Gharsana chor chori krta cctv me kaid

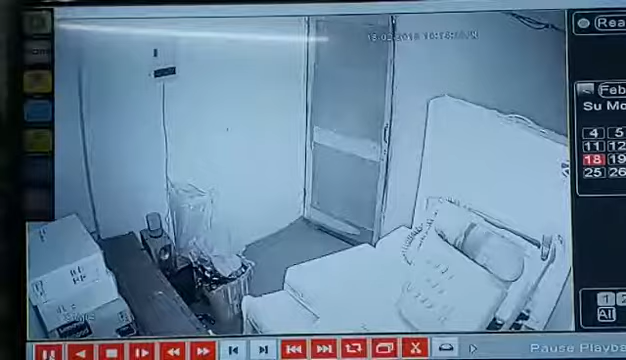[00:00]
वह आंग है तो नाइट विजन मैंसी आते है अब बापो साथ है ठीक है समीट ठीक है गुपी ठीक ठीक